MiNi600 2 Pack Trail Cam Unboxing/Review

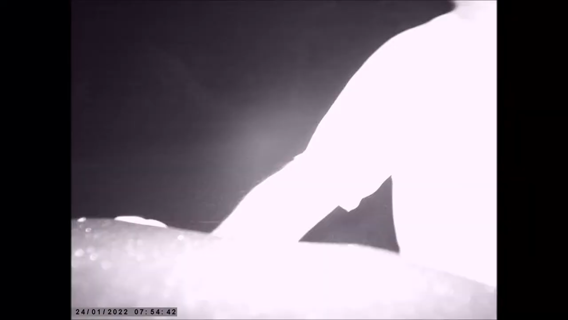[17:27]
and what i can't change the 16.9 aspect ratio
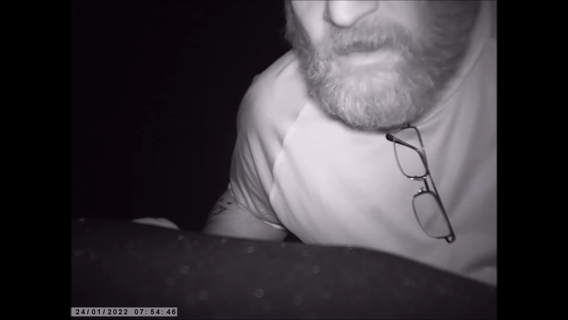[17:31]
that's weird but i can run it on 1080p which still looks stupid
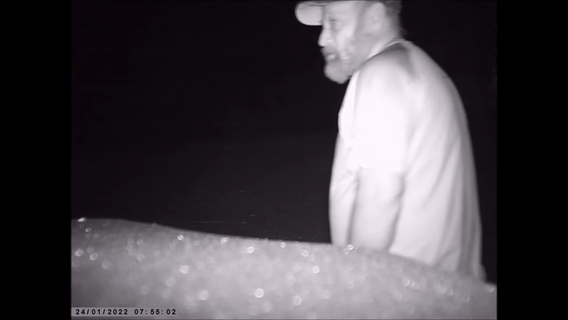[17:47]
i'm gonna stand over here a minute and i'll come back and see if it picks me up